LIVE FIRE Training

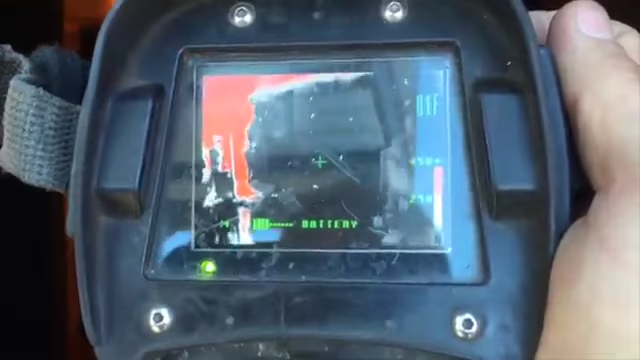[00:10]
We have a right amount of white smoke coming out of the house inside.